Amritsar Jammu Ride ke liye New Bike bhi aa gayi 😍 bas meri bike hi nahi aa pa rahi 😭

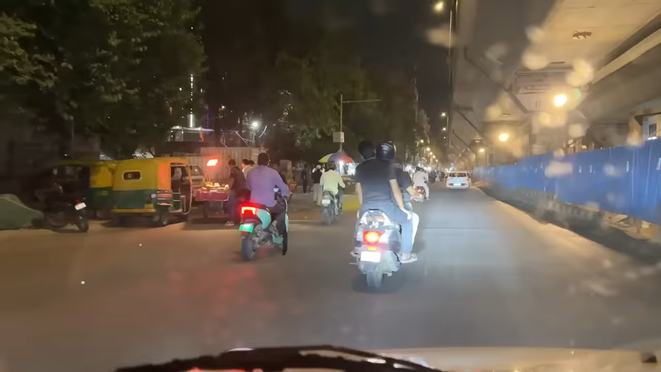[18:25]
वो देखो डॉगी को लेके जा रहा है, उसकी पूछ जमीन पे घिस रही है, घिसने रही उसने अपने हिसाब से रखी हुई है, डॉगी बहुत शाने होते हैं, शक्ल भी नहीं देख पाया उसकी चला गया,